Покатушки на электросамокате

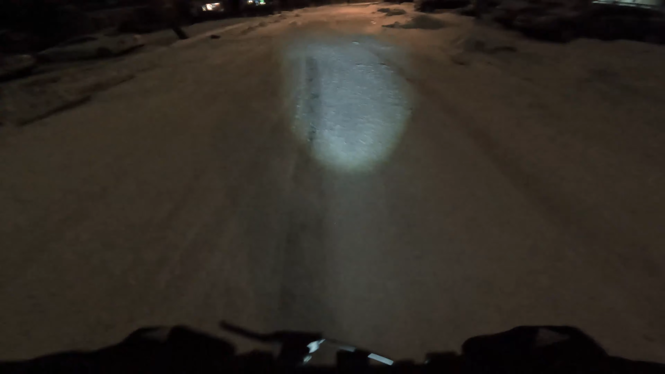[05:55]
Уже батарейки нет. Да, уже батарейки нет. Уже нету мощи. Хотя три палочки, но максимум не выдает уже, я чувствую. Их, нет, не толкнулся. Уже нету максимум, батарейка не выдает газа. Ох, сугроб, но тут он жесткий. Так, может, на камеру ни хера не видно, но просто капец.